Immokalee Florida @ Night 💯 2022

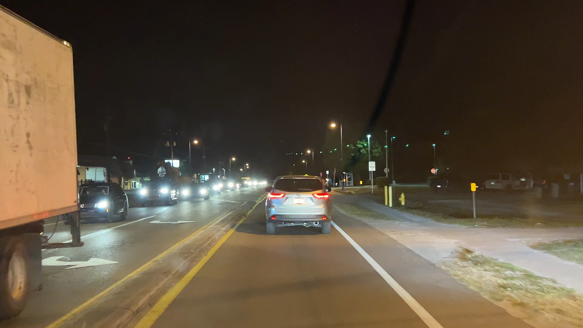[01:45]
But, yeah, welcome to Immokalee, Florida, man. This place needs a Walmart desperately. There's no Walmart here. It does. There's no Walmart, there's no Publix. Look at this line, dude. Look at this. This is a Saturday night. It's not even a weeknight, bro. You know, like, that Walgreens was super packed. Like, a Walmart would be packed. Yeah. But, you know, they just don't want to put investments out here.
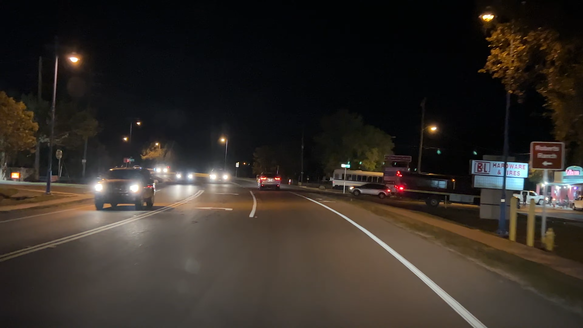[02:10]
Most of the businesses are packed. Traffic is jammed. Like, from the time I left Lehigh to the time I got to Immokalee, it was, like, car after car after car. There's a lot of people living here, you know? And it's really sad how there's not a lot of resources for the people that live here. I was cracking up because the girl in front of me in line was American,
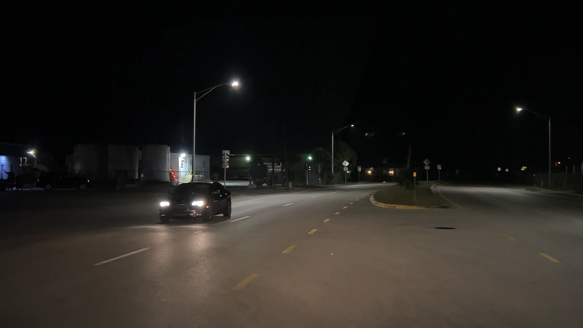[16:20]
Keep hanging out at this corner store right here. That's shady because it's dark.
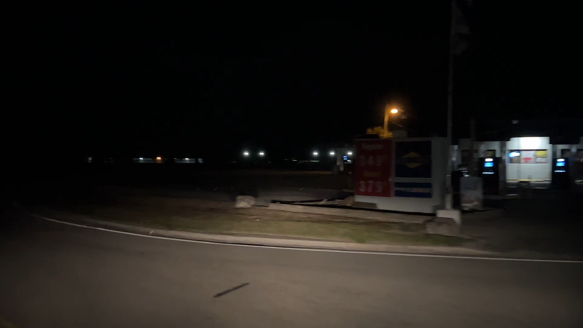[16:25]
I wouldn't want to hang out there at all. Mm-hmm. At least the other ones are well lit. Yeah.
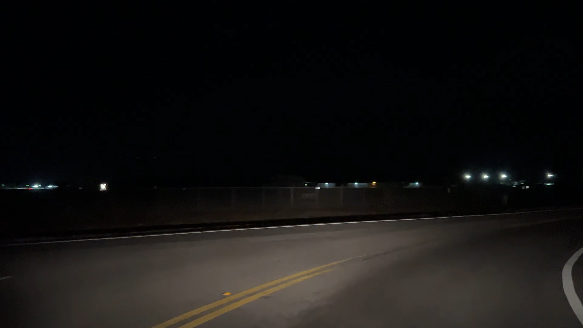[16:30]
Head northeast on County Road 846 toward Airpunk Boulevard. Yeah. Of course. Continue on County Road 846 for 2 miles.
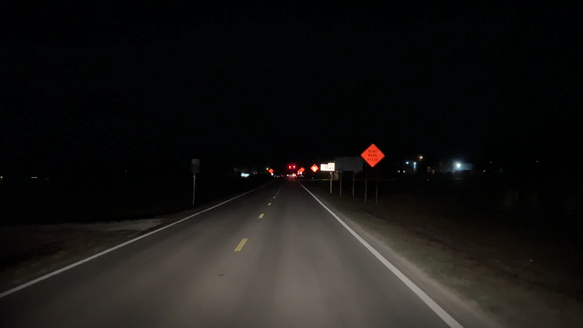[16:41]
And there's construction on this road. But we'll make it work. Mm-hmm. It's closed. All right, guys. There it is. Immokalee at night.